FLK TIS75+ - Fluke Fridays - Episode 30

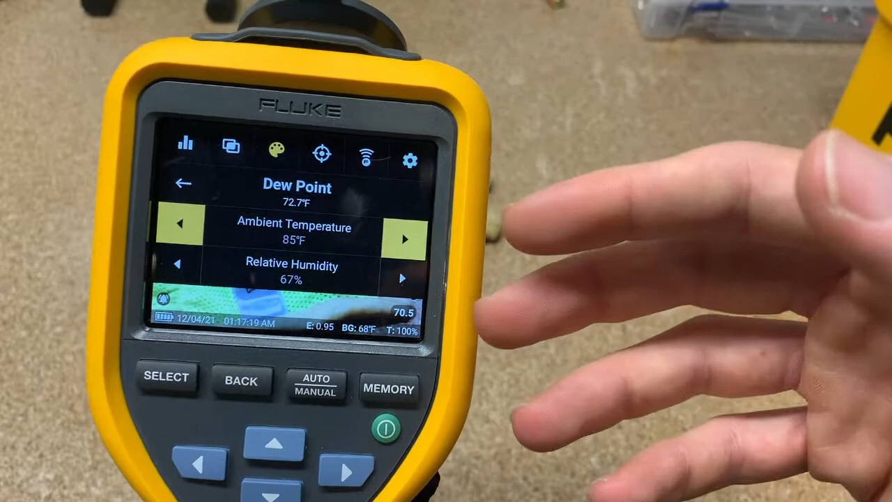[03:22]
condensate water and then have the potential because it's the dew point it's gonna condensate
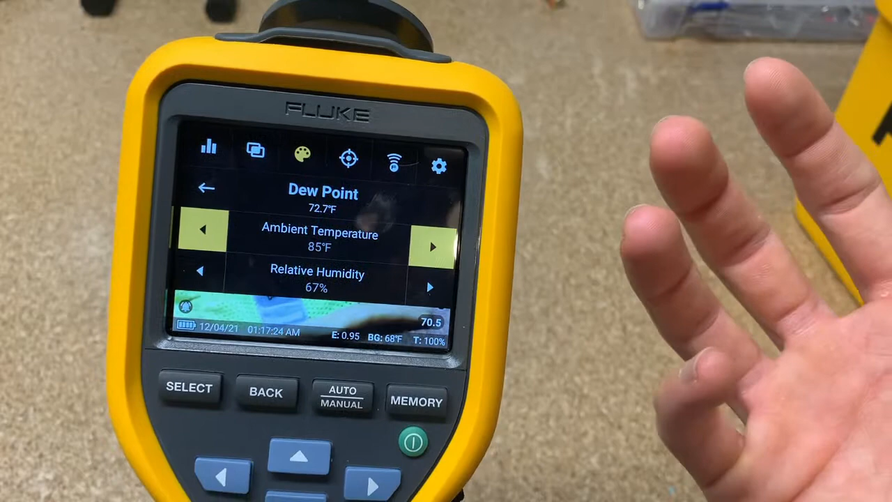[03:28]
that's on certain water will condensate on that surface and then potentially give you
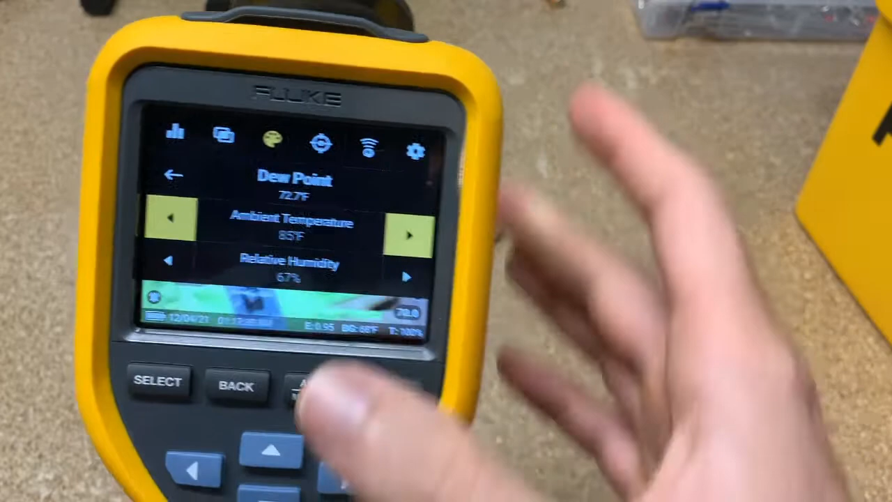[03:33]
mold so if we were like this you can see my wall is a little bit cooler than the rest of screen
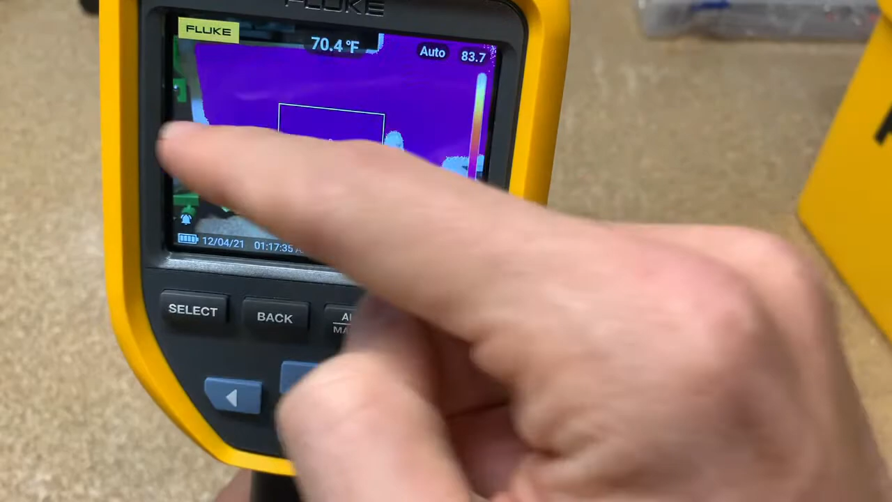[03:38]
On screen: spot 70.4°F
so it puts color around that whereas if I put my fingers over that
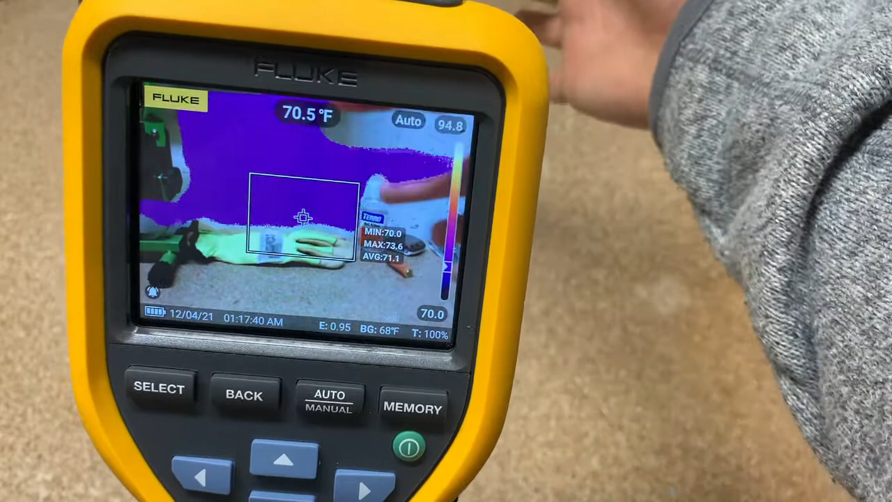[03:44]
On screen: spot 70.5°F
right I raised the temperature on the sensor then it eliminates that color palette
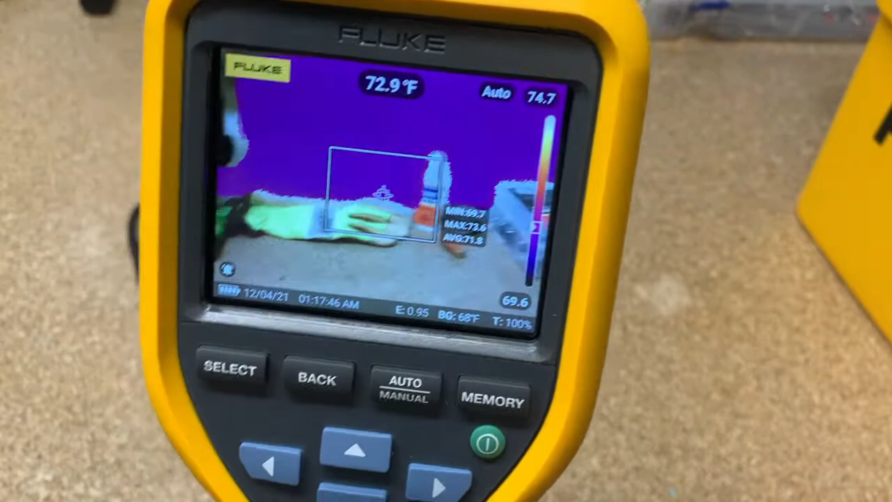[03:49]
On screen: spot 72.9°F
so this is a way if you set it obviously I messed with it in my basement just to give you
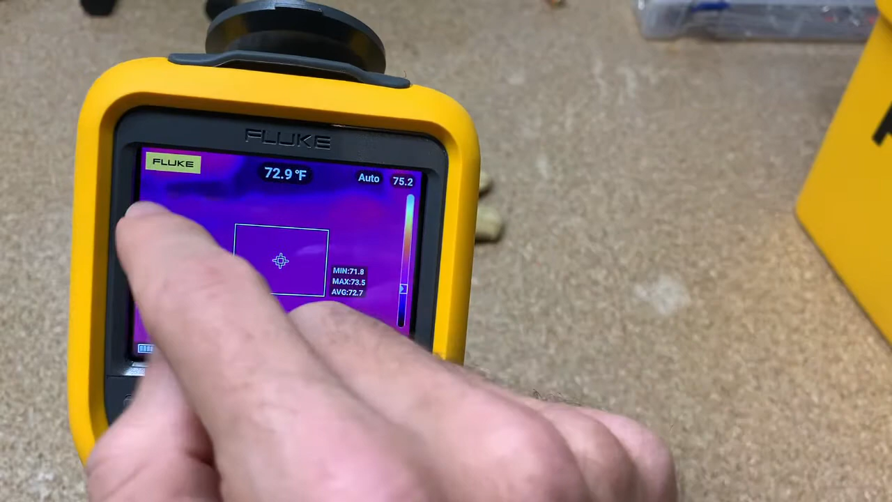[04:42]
On screen: spot 72.9°F
a temperature measurement anywhere on there and see what the measurement of that specific pixel would